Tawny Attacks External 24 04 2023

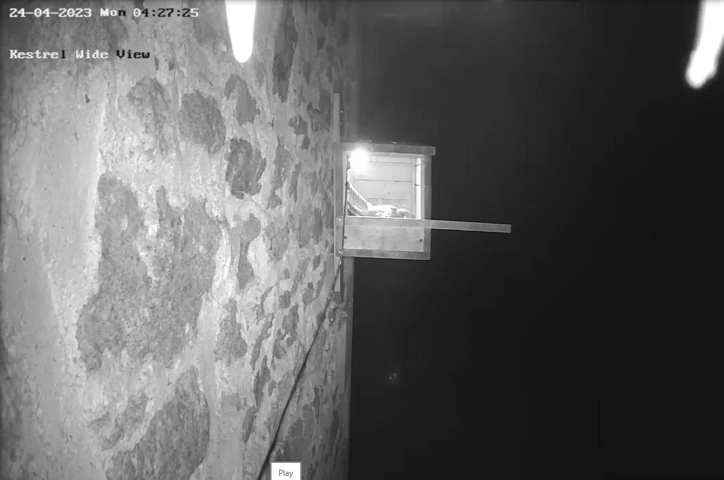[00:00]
So here we are, back at the Kestrel Box, outside view this time. Something is on top of the camera. Now that looks like feathers. Oh, there's the Tawny. So that's a Tawny Owl, just arrived at the Kestrel Box. And the Tawnys have been in and out of the Kestrel Box in recent weeks, before the Kestrels set up shop, looking for a nesting site.
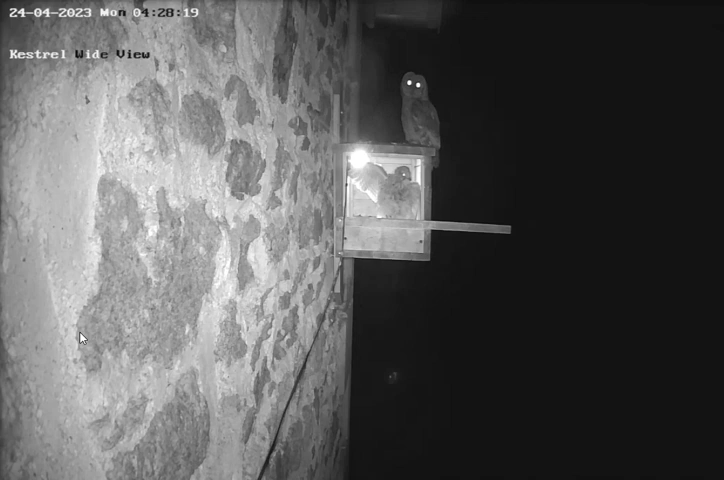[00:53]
So the female Kestrel leaping up and making herself big to scare off the male, probably the male Tawny. The female Tawny is still on the roof. So there's still a threat. The female Tawny is taken off. And that's why the female Kestrel was still making her presence known at the entrance to the Box to make sure that Tawny didn't come back. Let's... Oh! I think that was a spider in front of the camera.